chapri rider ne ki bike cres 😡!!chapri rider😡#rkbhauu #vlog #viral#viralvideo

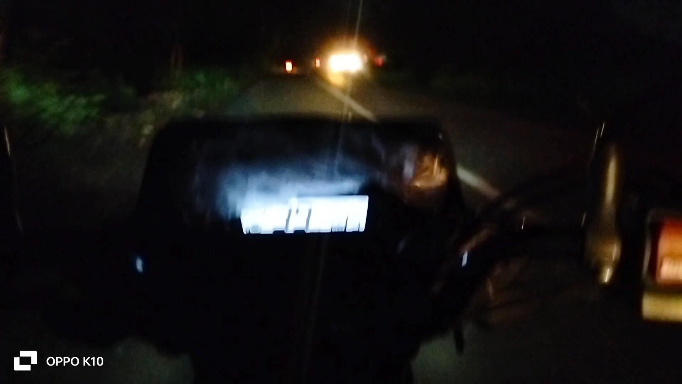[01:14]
है और गाइस अभी अपन मतलब सीटी में नहीं राइड करेंगे अभी तो विलेज में राइड करेंगे
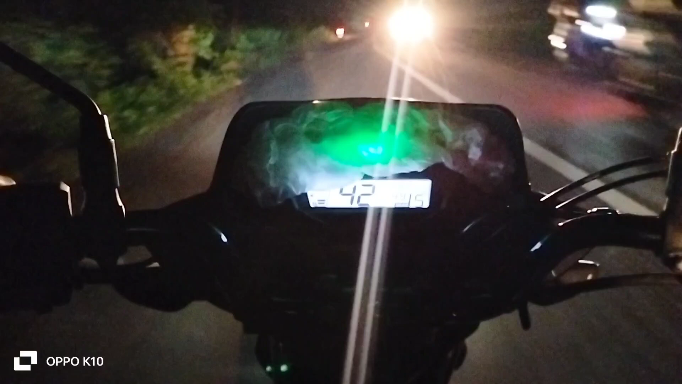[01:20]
क्या है अभी सीटी जाने के लिए टाइम भी बहुत हो चुका है तो हमने बोला क्यों ना आज लोकल
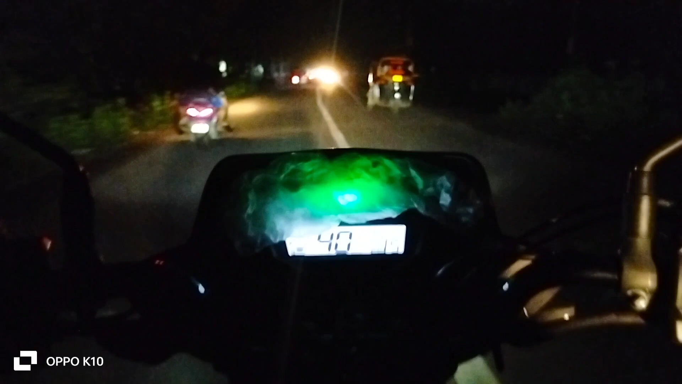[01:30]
में ही कर लिया जाए राइड छोटी सी देख रहे हो गाइस ट्रीपल सीट वह भी स्कूटी स्कूटी की जान ले लिए भाई है जो भी है
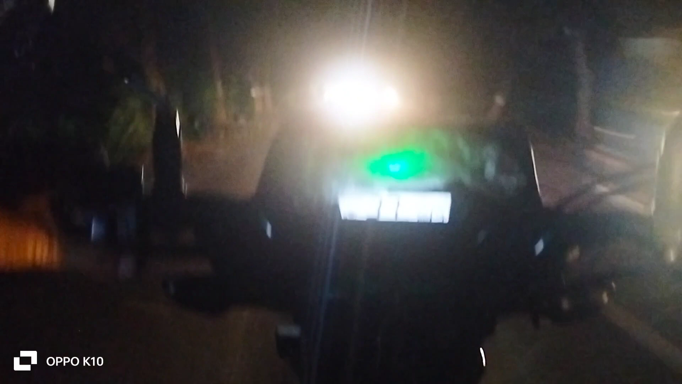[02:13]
स्पीड है और रोड में गट्डे वगेरे बहुत ज़्याद है गाइस इसलिए हम ठोड़ा अराम सी चल रहे है ताकि हमें भी कोई नुकसान न हो और सामने वालों को भी ना हो और यह दूसरा स्फ्लेंडर बैइ क्या ही बोले यार इनका कट मारती भी जा रहे
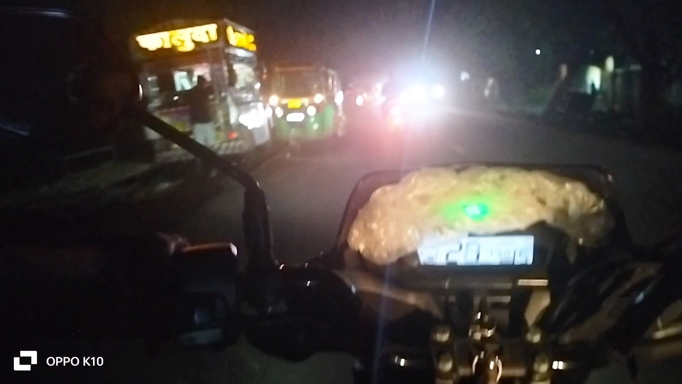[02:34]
बड़ कोई नहीं हम कट नहीं मारेंगे क्योंकि भाई साबने वाले को यह दि अच्छा लग रहा तो वह परें ना को मेंजन hypoces कि27 के लली नागीं। पहला स्प्लेंडर दूसरा स्प्लेंडर यह
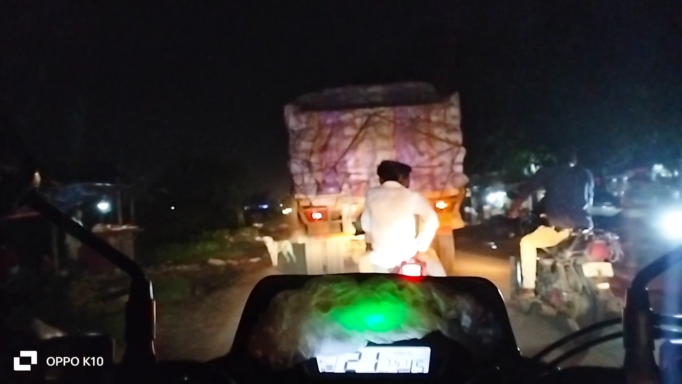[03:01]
तीसरा स्प्लेंडर और साभ ने डी « 4ث स्प्लेंडर» तो बाई देन बाई बाई बाई साभ बना दिया साभ लए बाई देख रहुक अवार दिय के ओ
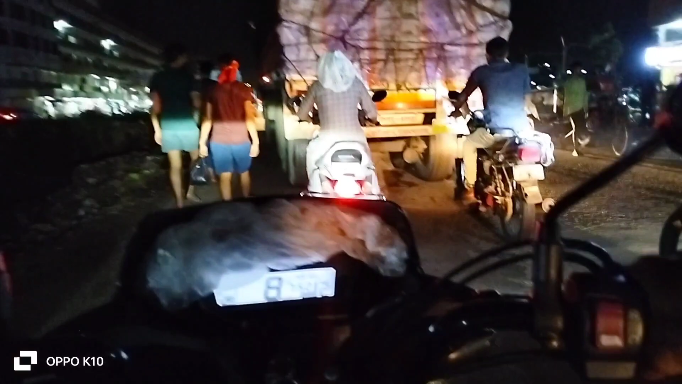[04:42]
नहीं जाना इनके आगे वरना गलती हमारी होंगी ठीक है